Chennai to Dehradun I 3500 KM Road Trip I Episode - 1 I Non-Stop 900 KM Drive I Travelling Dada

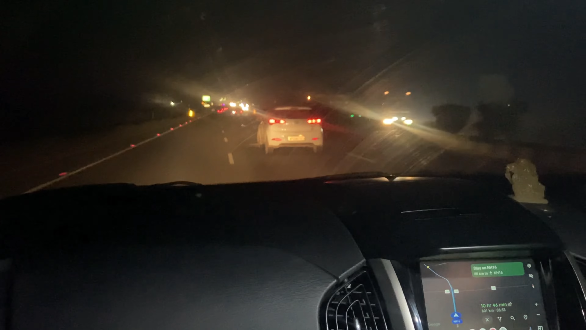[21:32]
फ्रेंड्स ऑलमोस्ट जहाँ हम चाय पीने के रुके थे वहाँ से 150 किलोमीटर कवर कर चुके हैं, और अभी थोड़ा ट्रैवल टाइम भी डिक्रीज हुआ है क्योंकि रोड अच्छी है, आपको देख रहा होगा हाईवे बड़ा मस्त है,
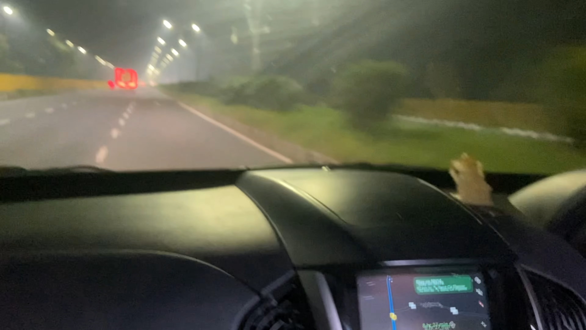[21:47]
ये इसमें गाड़ी भी सही चल रही है, 110-120 तक जा रही है।
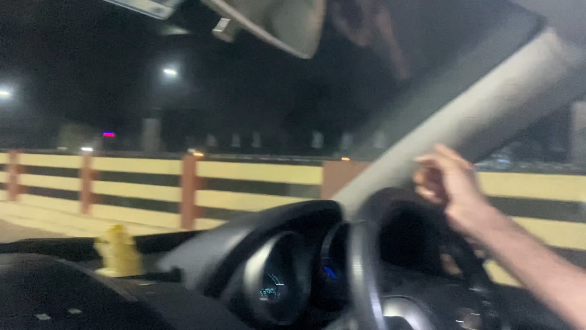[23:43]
वो यहीं से है, ये राइट साइड में अगर आप देख पा रहे होंगे तो जो नीचे रास्ता जा रहा है वहां से जाके आगे कुछ ट्रॉली वगैरह भी है,
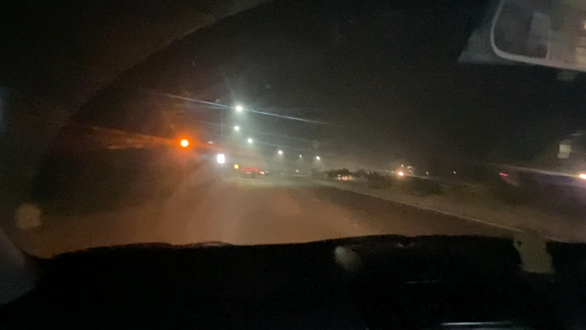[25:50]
बट एक बात तो है कि रोड्स कहीं भी खराब नहीं मिली है,
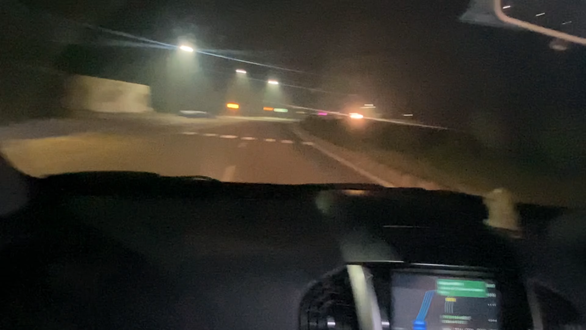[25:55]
जहाँ भी हम अभी तक जितना भी ट्रैवल किए हैं रोड्स बहुत मस्त है, उसकी वजह से क्या बॉडी पेन नहीं हो रहा। अदरवाइज अगर आप इंडिया में 900 किलोमीटर कंटिन्यूस गाड़ी चलाओ तो बॉडी पेन हो ही जाता है कैसे भी गाड़ी हो।
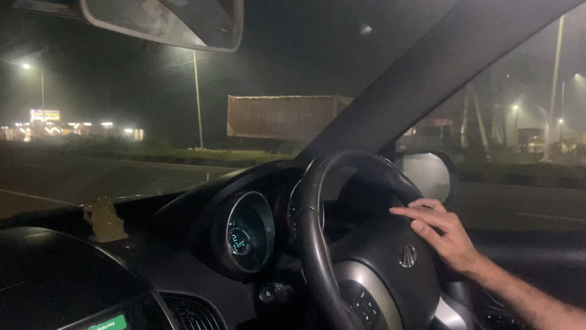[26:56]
और यूपी बिहार ढाबा है यहाँ पे, वहाँ चलते हैं चेक करते हैं क्या मिलता है क्या नहीं मिलता है।